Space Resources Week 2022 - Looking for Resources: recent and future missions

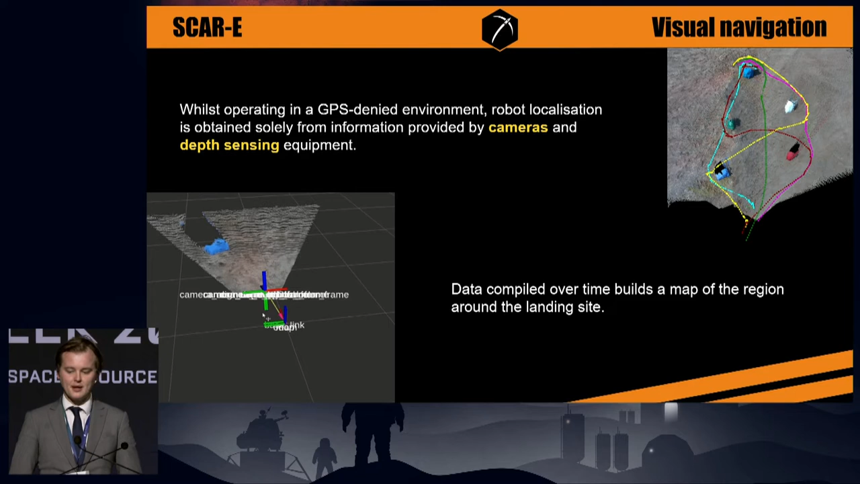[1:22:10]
So, robot localization is obtained solely from information provided by cameras and depth sensing equipment within the robot itself. But, the data compiled over time builds a map of the region around the landing site. So, you can, over the course of time and through multiple explorations, track changes to the environment as well. So, SCARY is designed to be swarm compatible.